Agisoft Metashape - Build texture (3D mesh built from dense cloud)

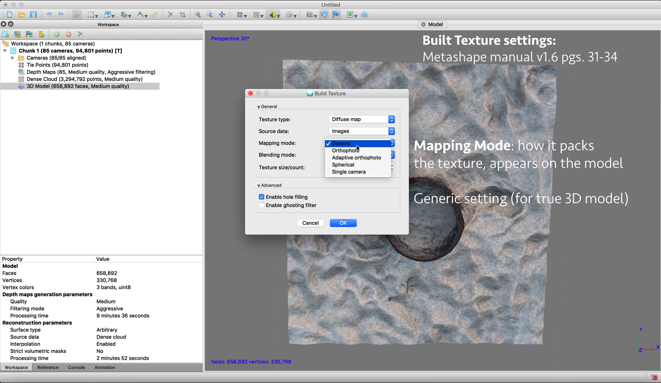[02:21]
So helping know how to pack it will help give you a better visual quality of your final texture model. So the default is generic, and we're going to stick with that because it kind of gives that texture atlas for a true 3D model, an arbitrary geometry of 3D model. So it'll create as uniform as a texture as possible. For example, like orthophoto photo, it'll create a pretty detailed, you know, texture, but not on vertical. So you know, like we're looking up here for bird's eye, looking at it flat, the texture will look pretty good. But if we were to rotate it and look at it from the side, texture won't be as high of quality as generic.
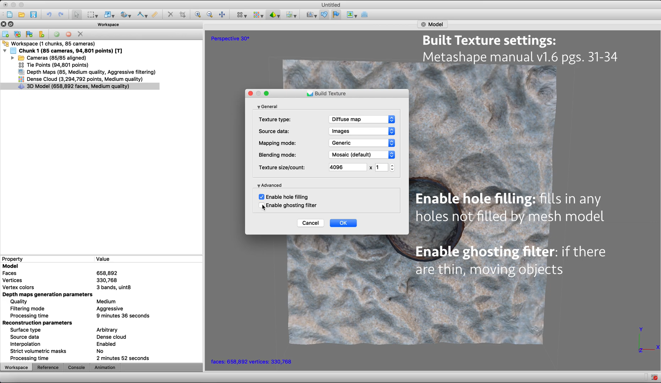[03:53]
Now can you fill those with the texture? And then enable ghosting filter is kind of if you have thin objects, or moving objects that were not reconstructed. Switching this on will kind of remove that ghosting effect. But we don't really have that issue with this model.
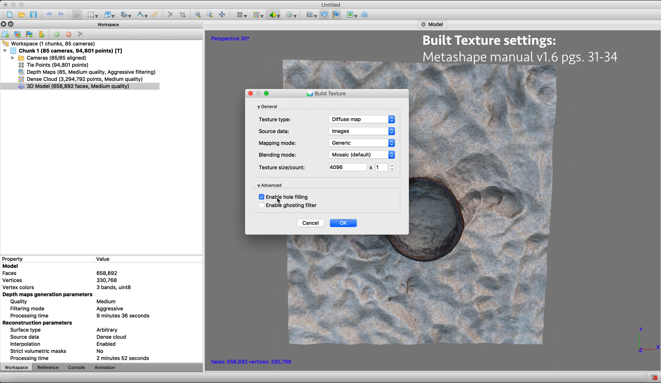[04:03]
And usually default, most of the time I leave that unchecked or check enable hole filling. Okay, so we're going to go ahead and do that and press okay, and it'll build your texture. And again, this could take only a few minutes, maybe even a few seconds, or, you know, take five, ten minutes or so.
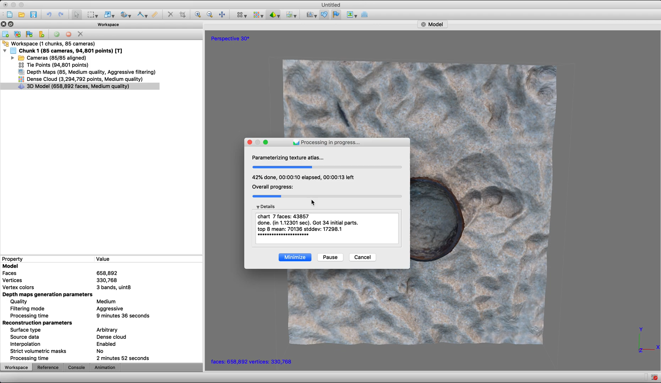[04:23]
Just go ahead and pause and come back when you're ready. Yeah.